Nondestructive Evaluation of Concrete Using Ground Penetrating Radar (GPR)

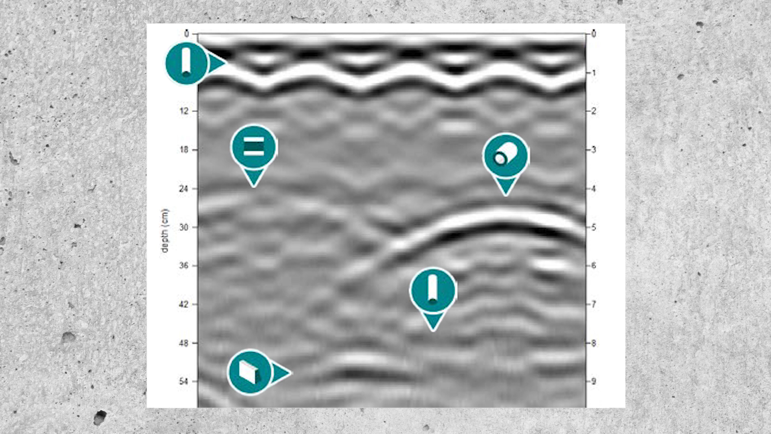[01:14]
Raw radar reflections are processed by a sophisticated software into easy-to-understand graphics,
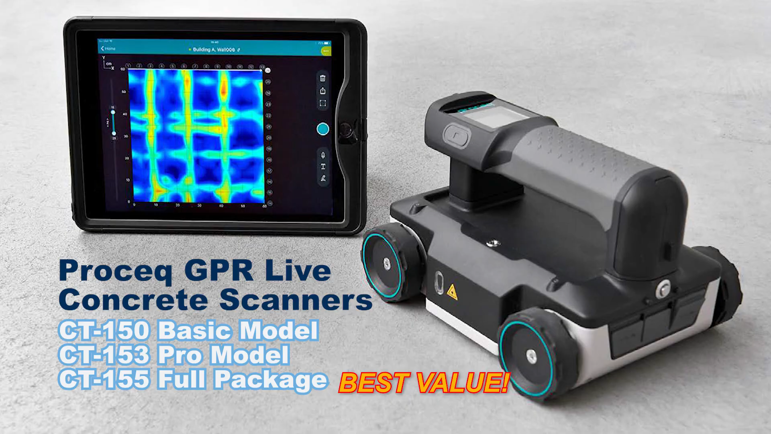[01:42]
The ProSec GPR Live features a stepped-frequency continuous wave circuitry to achieve the greatest penetration depth with the highest resolution possible using a single antenna GPR.
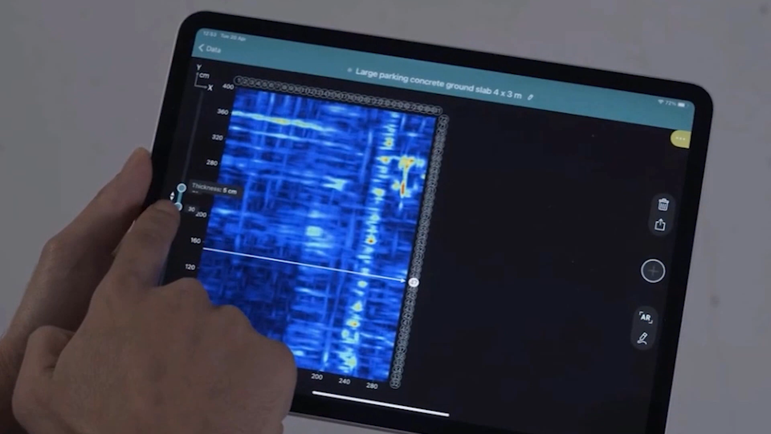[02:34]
ProSec GPR scanners connect wirelessly to an Apple iPad for powerful data processing and high-resolution display of graphics and values.